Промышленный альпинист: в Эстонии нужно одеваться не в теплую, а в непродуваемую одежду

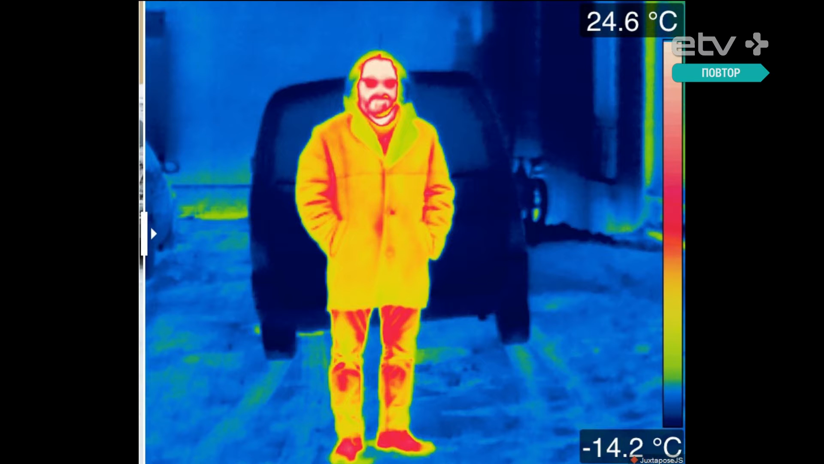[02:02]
On screen: scale top 24.6°C, scale bottom -14.2°C
Только по швам. По швам расходится. Но обувь у него плохая. Обувь плохая и, конечно, брюки. Да, конечно, брюки. Оттуда уходят. Давайте еще. Вот охраняют президентский дворец.
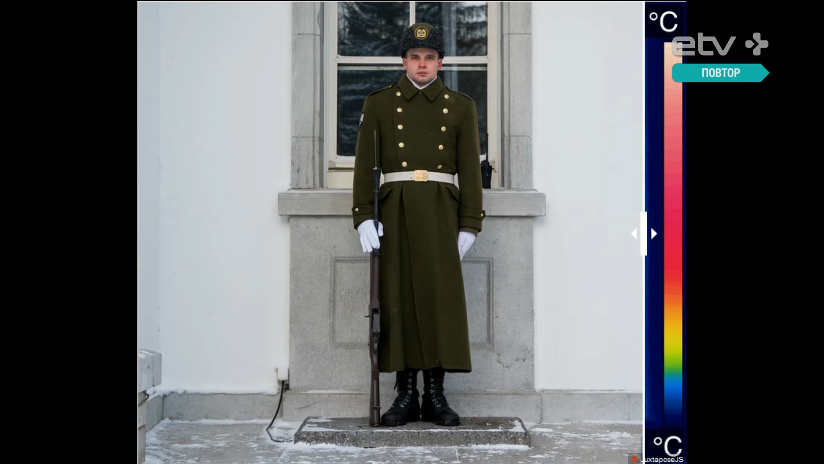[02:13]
Человек несет службу, и, естественно, двигаться никак нельзя. Просто как встал, так и стоит. Но, слава богу, не надо 8 часов стоять. Зато у него шинель. И посмотри, как выглядит. Да. Очень даже тепло. Очень даже тепло.
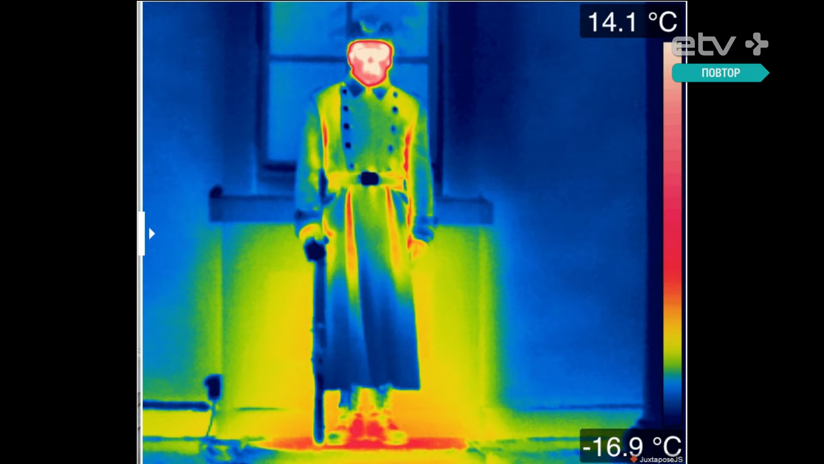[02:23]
On screen: scale bottom -16.9°C
Самая большая теплопотеря идет все-таки в обуви, но что делать? Ну, и он шмет. Я думаю, что они все-таки надевают шестяные носки для того, чтобы... Вот стандартная история, да. Тогда папа вместе с сыном отправляется кататься с горы.